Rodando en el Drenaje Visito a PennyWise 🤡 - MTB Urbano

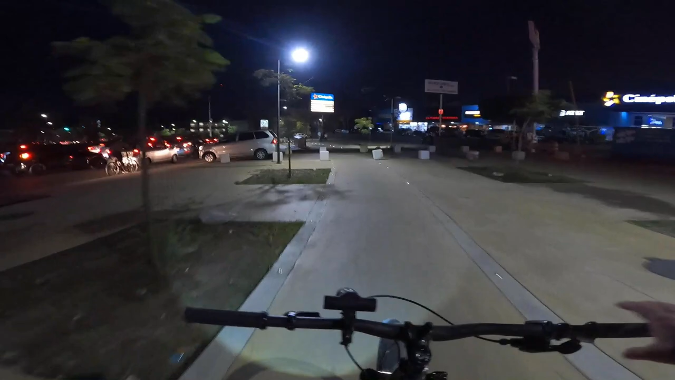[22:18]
Esta ciclovía Parece Una pista De aterrizaje Ahorita van a ver Por qué